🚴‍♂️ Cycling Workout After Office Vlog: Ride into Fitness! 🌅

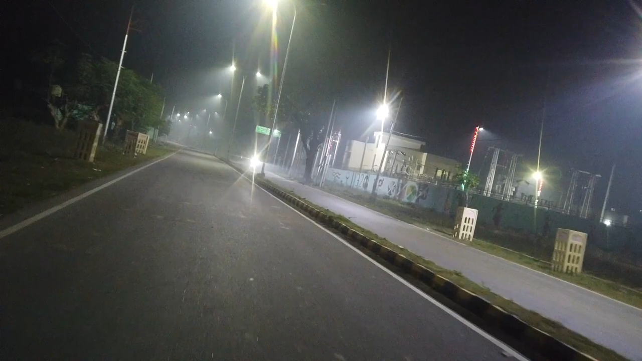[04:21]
तो आगे से यू टर्न लेना पड़ेगा क्योंकि आगे का रूट थोड़ा कच्चा है। ये पावर हाउस है तो